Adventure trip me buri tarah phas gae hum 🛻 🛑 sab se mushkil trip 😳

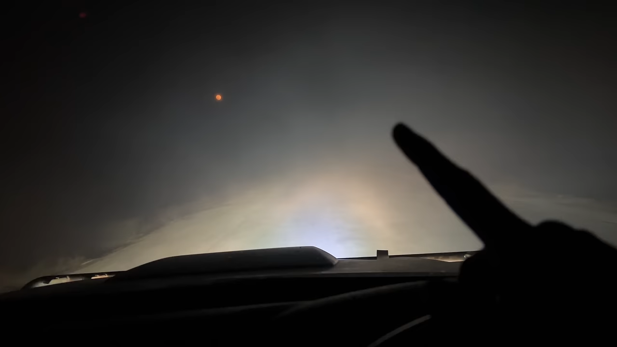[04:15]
گیا ہے وہ دیکھیں دور آپ کو چاند نظر آ رہا ہے پورا چاند ہے اور خطرناک قسم کا روڈ ہے اور فوق ہی فوق ہے
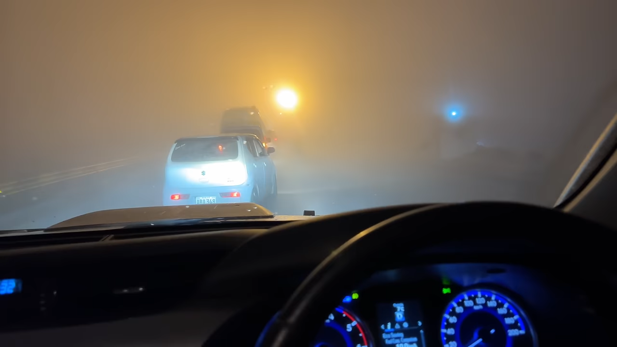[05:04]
پچھلے تین گھنٹے سے گاڑی چلا چلا کے اب یہ کیا آگیا سامنے بھائی سورجورج تو نہیں نکل آیا یہ کیا ہے یہ کیا ہے کچھ سمجھ ہی نہیں آ رہا یہ کچھ وہ چونگیوں کی طرح یہ ٹال چھوڑا نہیں آیا روشنی کے نام پہ کچھ تو نظر آیا بھلے دو سیکنڈ کے لیے صحیح ٹال آیا ہے چھوڑا سا یہ ملتان کے قریب پہنچے ہم لوگ ابھی یہ
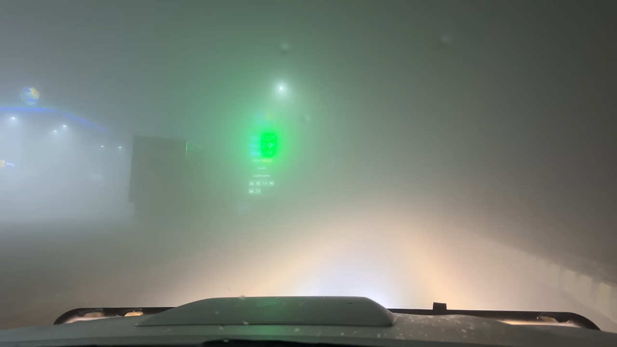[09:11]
آج کا جو ڈرپ ہے وہ میری لائف کا سب سے زیادہ ٹف ڈرپ ہے دیکھیں بھائی اب پتہ چلا ہے کہ پیٹرول پمپ آیا ہے سب گرین لائٹ الگیل کی نظر آئی تھی بھائی کوئی بھی نہیں ہے یہاں پہ دیکھیں وہ نہیں ہوتا دنیا کے اندر کوئی بھی نہیں ہوتا
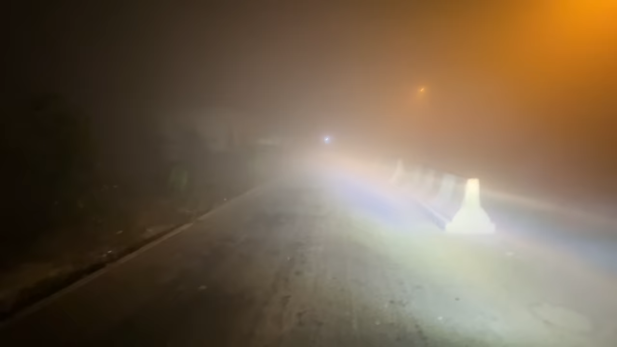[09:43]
اپنے پھر بھاگی کیسے بھاگے کچھ نظر ہی نہیں آرہا لوگ معلومات لینے کے لیے گئے یہ دیکھیں پیدل چلتے ہوئے گئے اور گائب ہوگا یہ بھی نظر نہیں آرہے